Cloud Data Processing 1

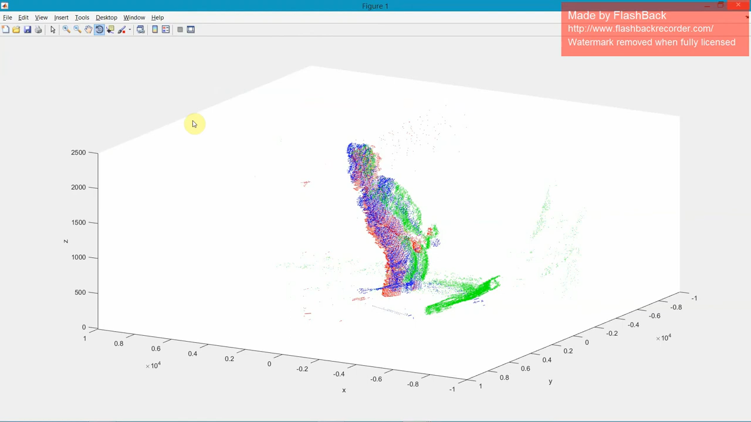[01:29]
combined, but each one has a different color, so you can tell them distinctly separate.
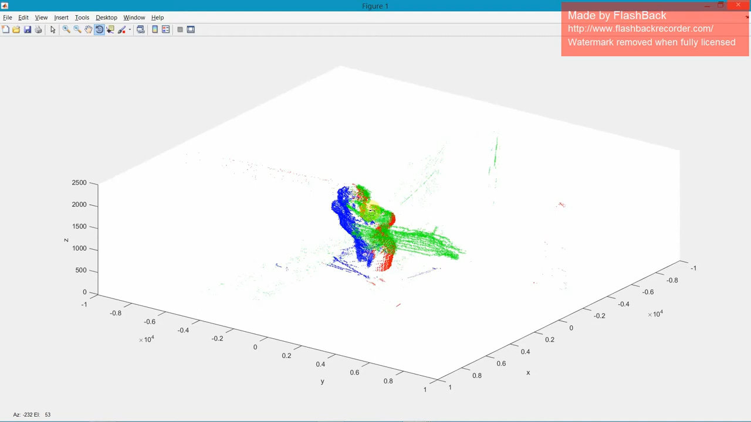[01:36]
The left side scan is in red, the rear scan is in green, and the front scan is in blue.
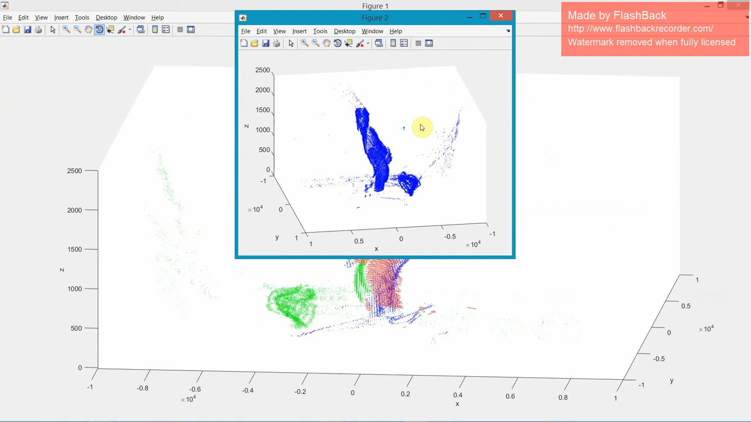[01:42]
In the next image, you see all three are in the same color, so it gives a little bit more coherent. And here we can pick out some of those important features that I talked about earlier.
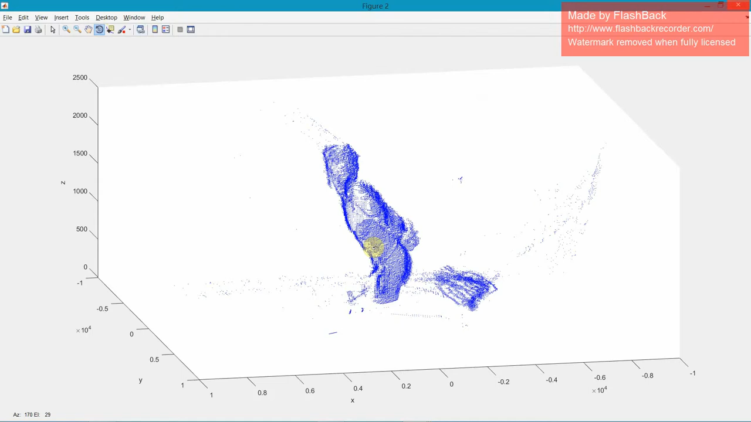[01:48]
One of which is both hands bound in the back, as well as you can see some of the facial features and some of his hair, as you can see his nose and eyes on the front, as well as the muscle definition in his arms, sides, front, and rear.
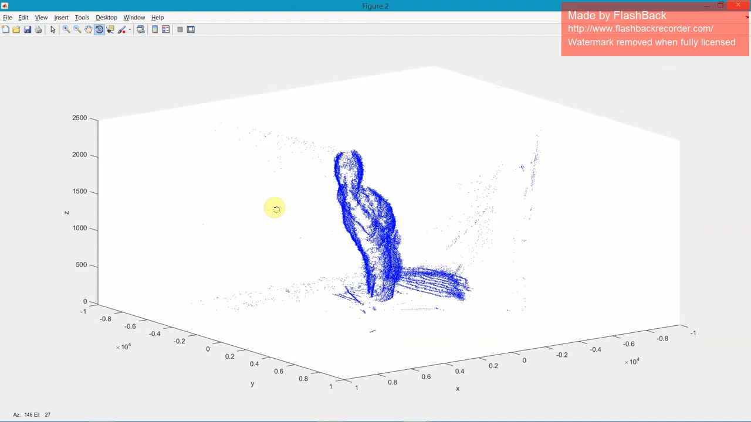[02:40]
this collection method could be very, very useful, although it does require a bit of additional time because the sensor has to have a certain amount of time to collect image data and then translate.